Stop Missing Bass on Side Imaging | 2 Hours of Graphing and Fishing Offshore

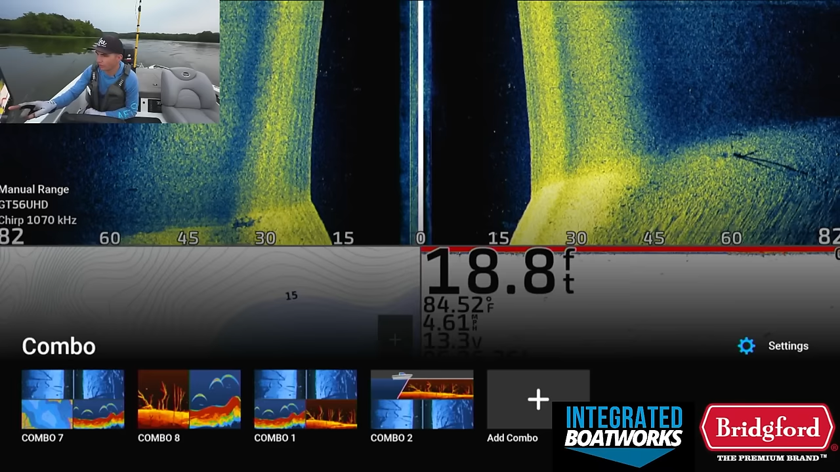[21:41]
On screen: depth 18.8 ft, water 84.52°F
I might mark that just so I have stuff, because it's always good to have more than less.
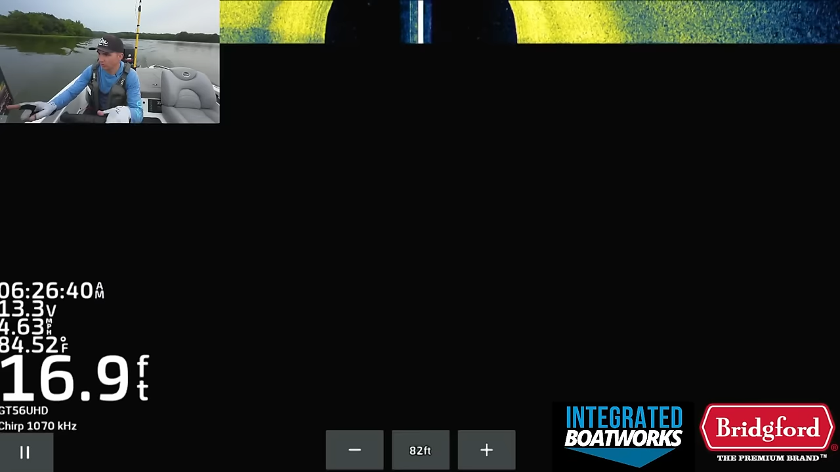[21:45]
On screen: depth 16.9 ft, water 84.52°F, speed 4.63 mph
Over here on this right side, we have a little lay down.
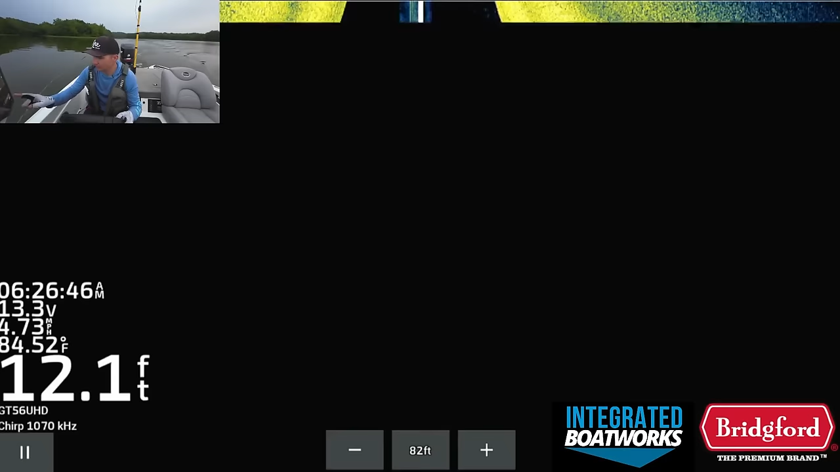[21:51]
On screen: depth 12.1 ft, water 84.52°F, speed 4.73 mph
Good to have more of that than less when you're trying to run a deal like this, where like if I have to get to a point where I'm running isolated pieces of cover, I'm gonna want a lot of cover.
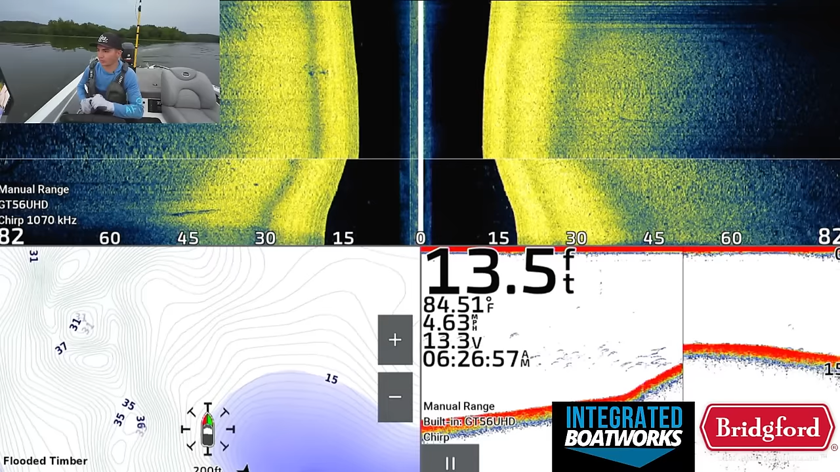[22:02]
On screen: depth 13.5 ft, water 84.51°F, speed 4.63 mph
I'm gonna want 15, 20 spots, because I'm only gonna pull up and make five casts on the spot, move on. Five casts, move on. So it's a lot better to have 10, 15 brush piles than have one or two.
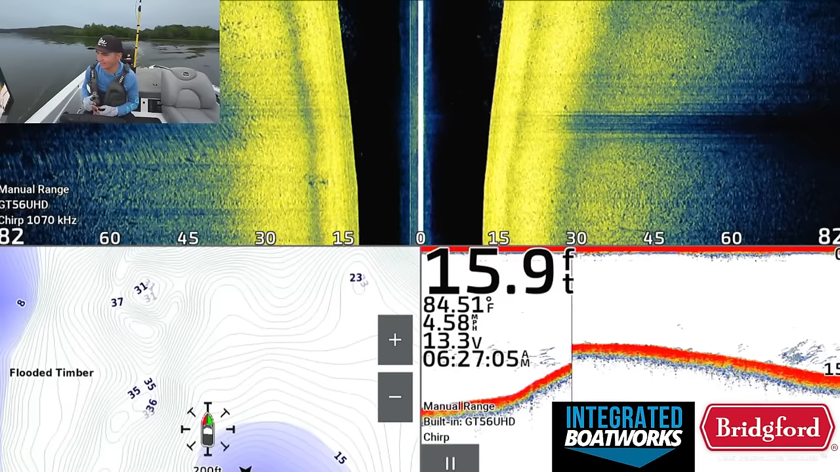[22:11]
On screen: depth 15.9 ft, water 84.51°F, speed 4.58 mph
Man, as soon as we hit that 17-foot mark, it gets crazy with fish and bait. And then it caps off right there at that thermocline at 13 feet. You see all these shad, you see all this stuff. Just a lot of stuff going on.
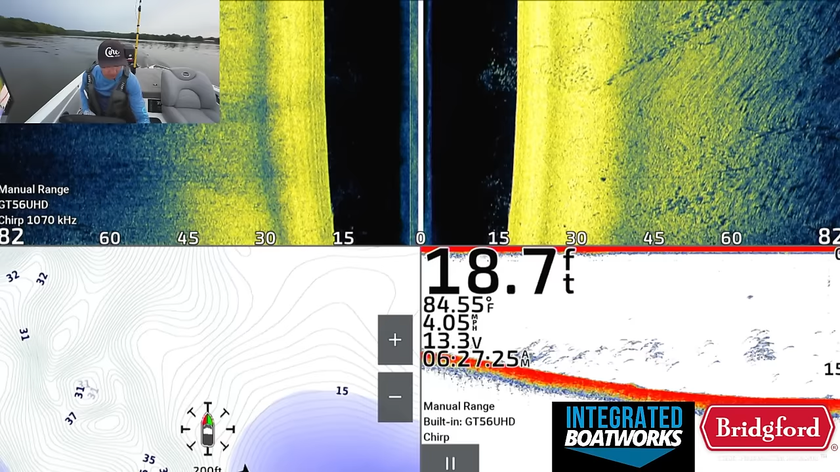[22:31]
On screen: depth 18.7 ft, water 84.55°F, speed 4.05 mph
I'm gonna run up a little bit further. There's a spot up here I wanna check out. I'm gonna kind of getting away from anything that looks super interesting.
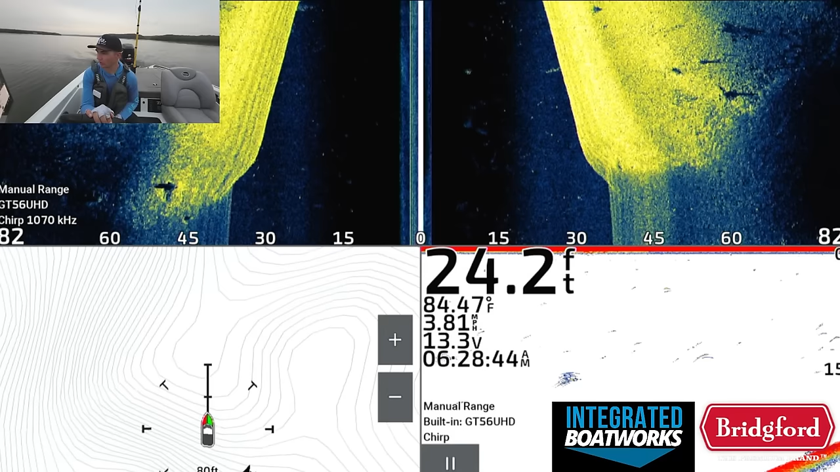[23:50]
On screen: depth 24.2 ft, water 84.47°F, speed 3.81 mph
So we are on a spot that I know has potential, and I know bass have used at some point in their life.
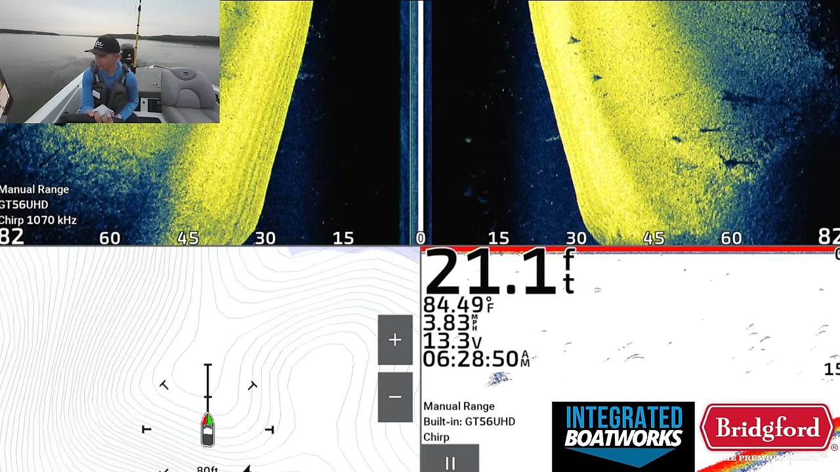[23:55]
On screen: depth 21.1 ft, water 84.49°F, speed 3.83 mph
So we're gonna kind of graph this pretty thoroughly.
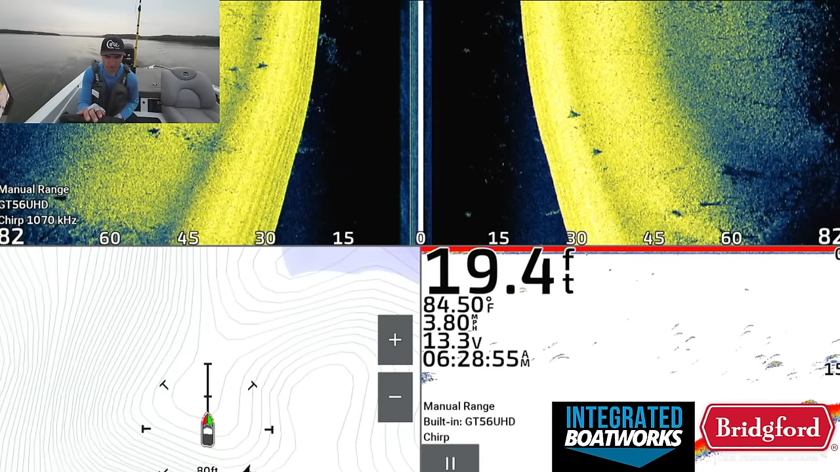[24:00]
On screen: depth 19.4 ft, water 84.50°F, speed 3.80 mph
There's a lot of nuances to this spot, so we're gonna have to kind of graph around, but I do want to get up here at least in that 17-foot zone if I can,
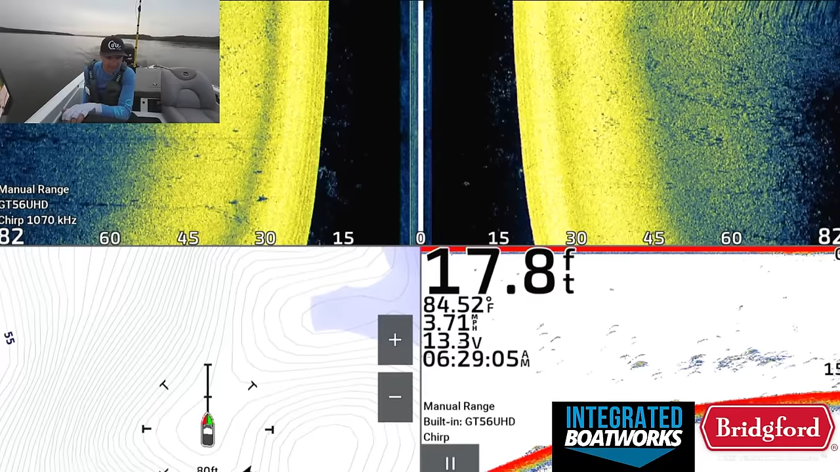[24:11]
On screen: depth 17.8 ft, water 84.52°F, speed 3.71 mph
because that was kind of what we identified as the key depth. There's so much bait, so many fish, just junk all over the screen right now. It's kind of ridiculous. I'm seeing them on side imaging, down imaging, or sorry, 2D sonar and side imaging. I'm seeing just stuff everywhere. So it's not like I'm seeing anything that really pops off the screen. It's just there's a lot of stuff. I will let you know if I see something that pops off the screen. It's like, ooh, there's some bass or whatever.
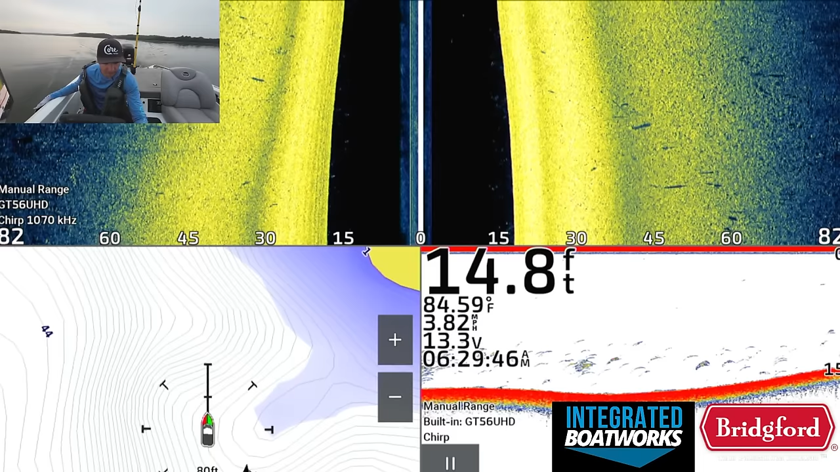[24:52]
On screen: depth 14.8 ft, water 84.59°F, speed 3.82 mph
The side imaging might actually be an easier way to identify the better quality fish today than the 2D sonar down imaging, but that's yet to be seen. Just a working hypothesis. We're gonna keep graphing down this deal. We're getting a little bit shallower.
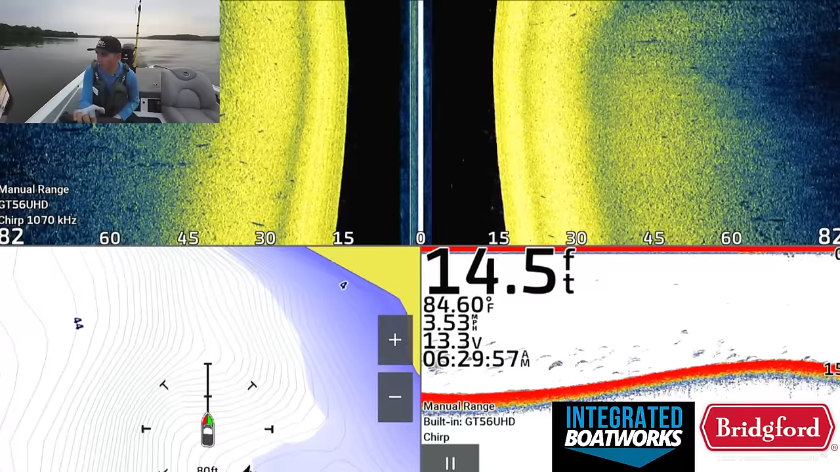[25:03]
On screen: depth 14.5 ft, water 84.60°F, speed 3.53 mph
I'm gonna kind of spin us around and kind of re-hit this from a little bit deeper. When you're on a spot that you know you've caught fish on before, it's always good to at least
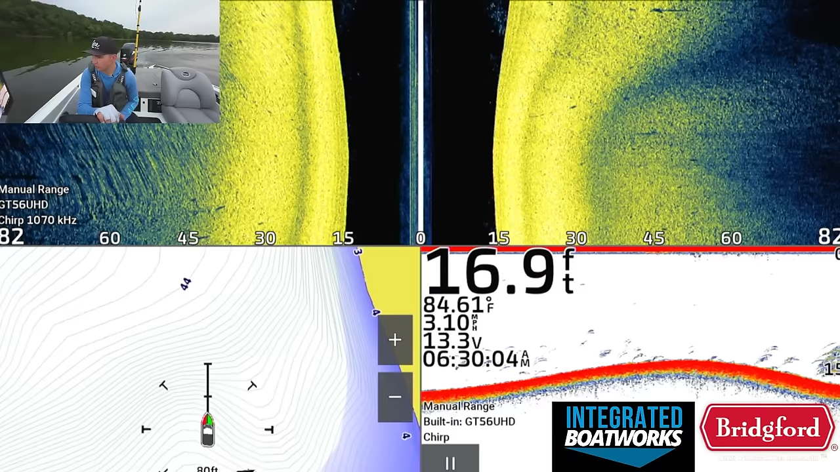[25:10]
On screen: depth 16.9 ft, water 84.61°F, speed 3.10 mph
give it a couple of passes, but I wouldn't by any means just say, oh, let's pull up here and fish here because I caught fish here 5 years ago. That is not a good strategy. That is just fishing history. That's not fishing the moment. So we're not going to do that, but I do want to see if someone's ever planted brush out here or something, like if there's any brush that got planted. I'm also going to switch to this just to see.
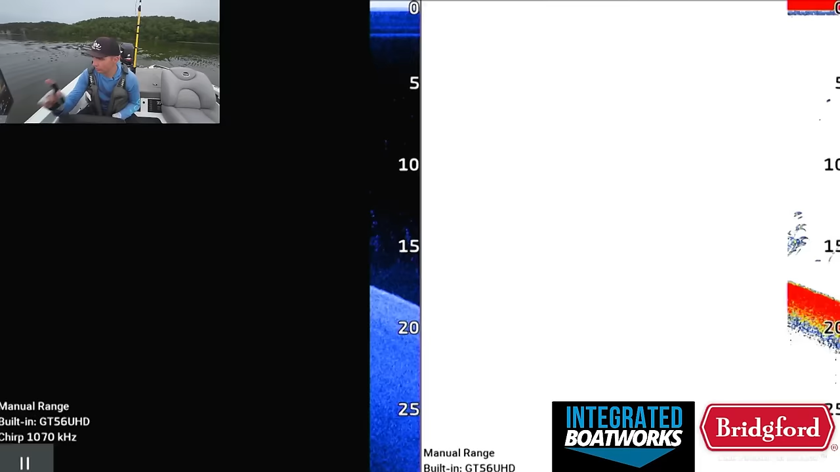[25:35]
I mean, those are white bass or
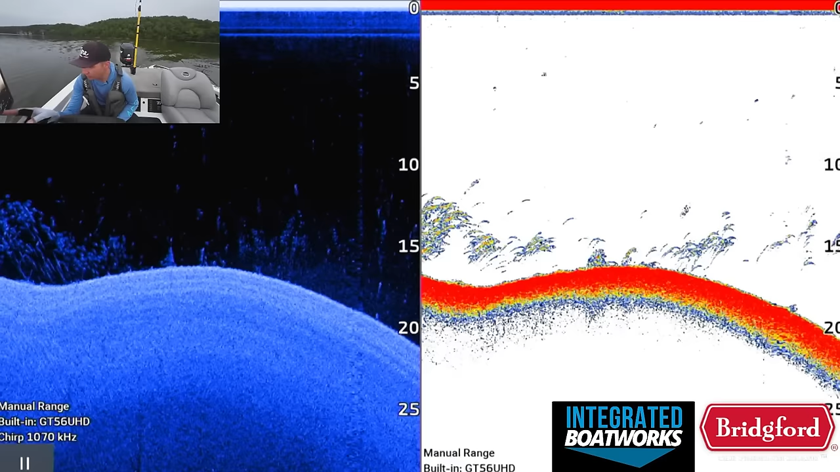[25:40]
something that aren't bass on the 2D right now.
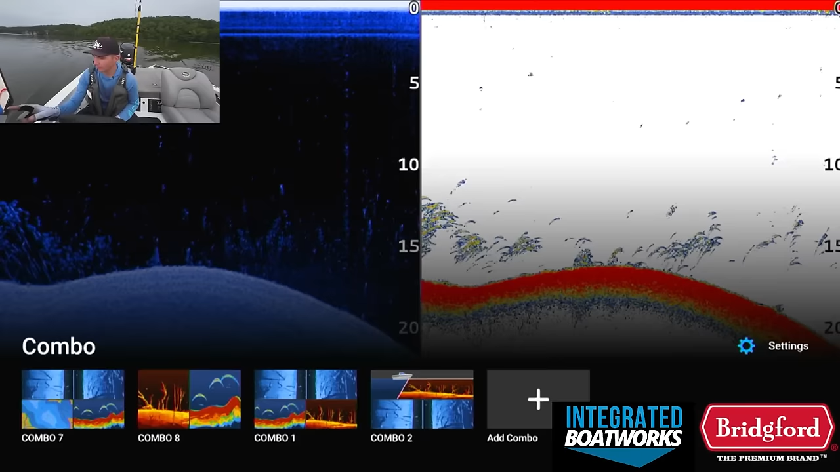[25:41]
There's a bunch of stuff out here that's not, that looks like not bass. So
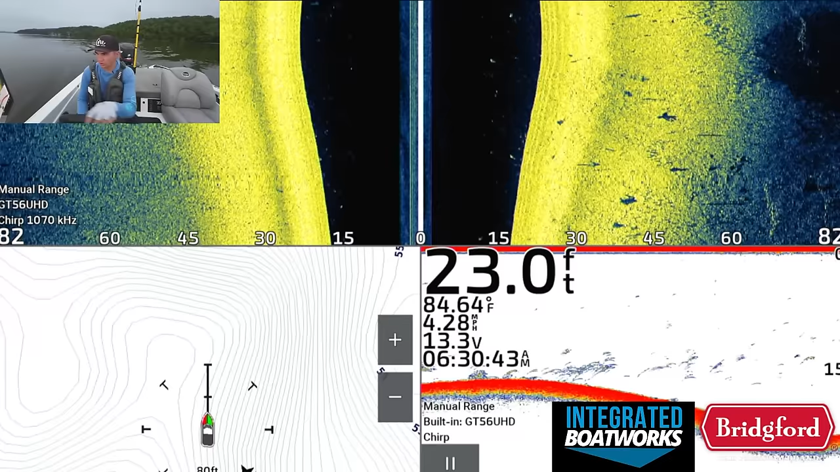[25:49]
On screen: depth 23.0 ft, water 84.64°F, speed 4.28 mph
that's kind of unfortunate, but we're gonna keep rolling. Some of these probably are bass, to be fair, but there's so much other stuff mixed in that it's not even worth